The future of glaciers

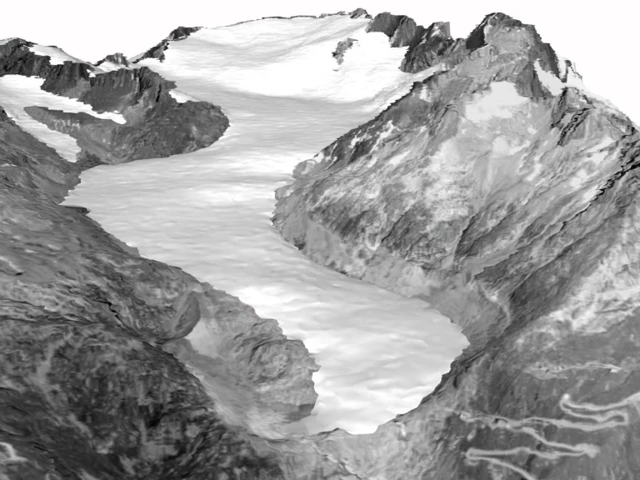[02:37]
Let's look at the mass balance of the Rhône Glacier in 2003, well known for the summer heat wave.
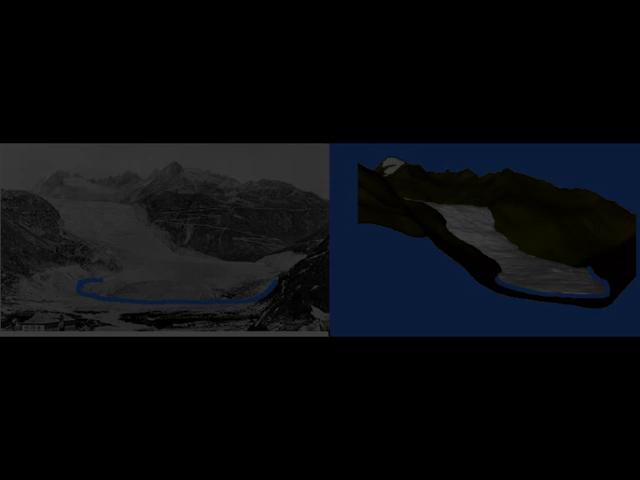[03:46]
The results show that the simulation fits the reality well.